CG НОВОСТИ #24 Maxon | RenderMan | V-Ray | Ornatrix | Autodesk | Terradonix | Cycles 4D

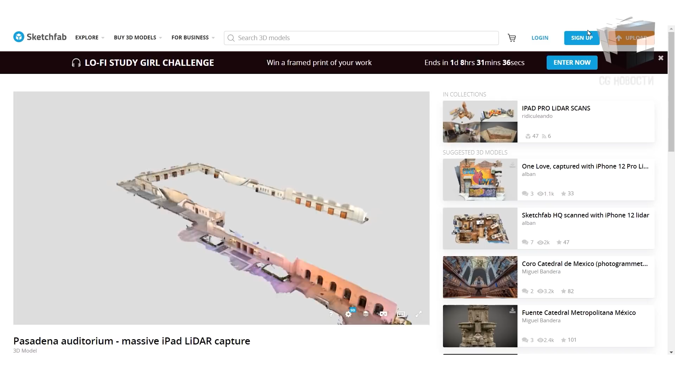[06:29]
Приложение Polycam для лидар-сканирования в реальном времени теперь можно обрабатывать изображение размером до половины городского квартала.